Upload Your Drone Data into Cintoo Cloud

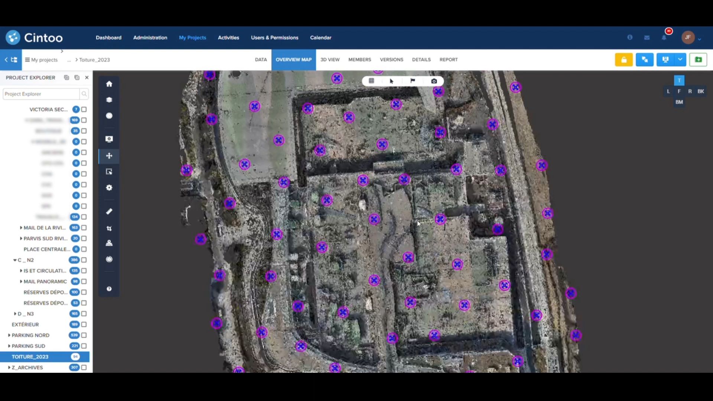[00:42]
Employ 3D views in either scan mode or 3D navigation mode with Turbo Mesh.
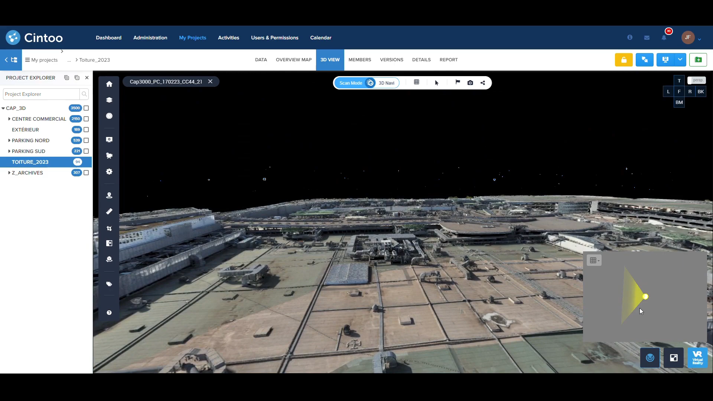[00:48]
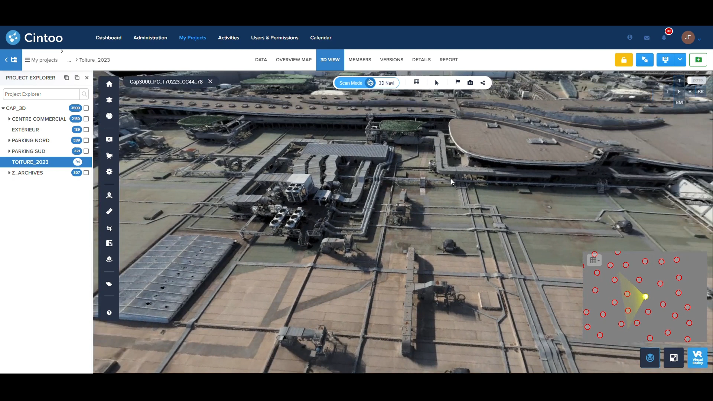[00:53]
View your drone scan details in the following 3D modes RGB, intensity, X-ray, height map, surface or 2D panoramic.
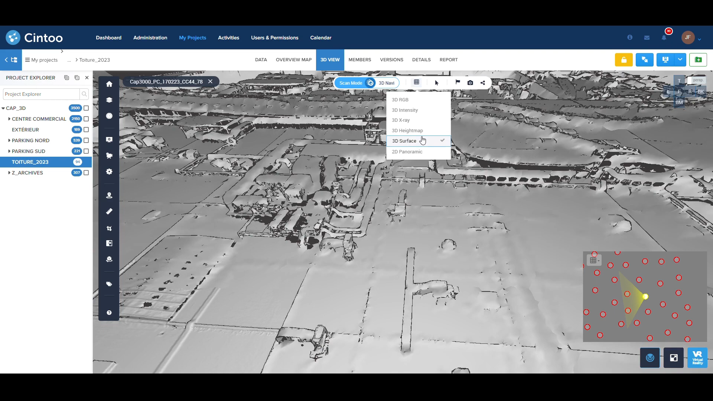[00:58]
You can now create projects mixing drone data with static or mobile scans,
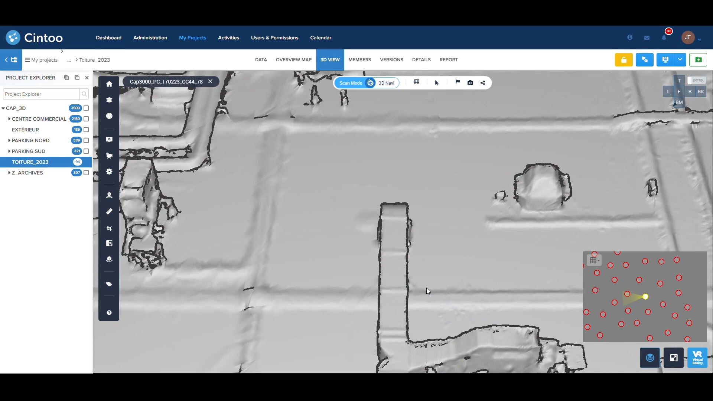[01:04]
bringing outdoor scans together with indoor scans for a consistent navigation experience.
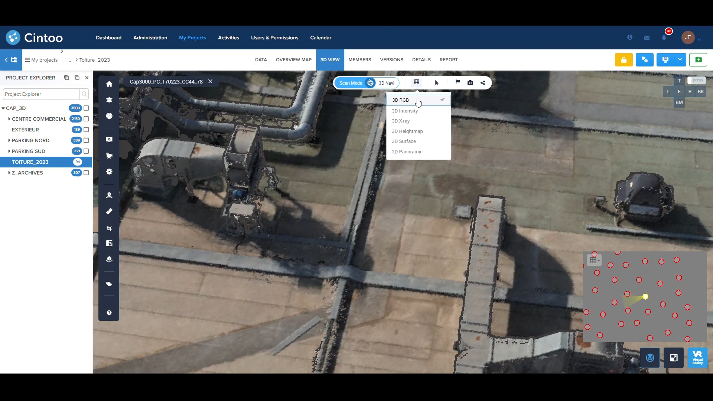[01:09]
Use all the same Sintu Cloud features with your drone data as with your laser scan data,
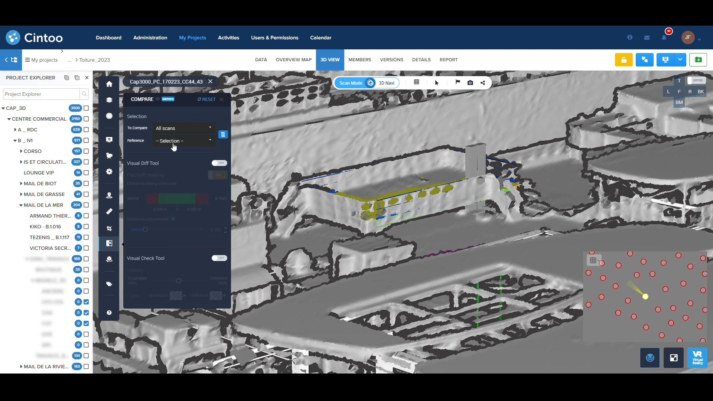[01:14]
such as the comparison tool to reference or compare your as-is drone scans to your models,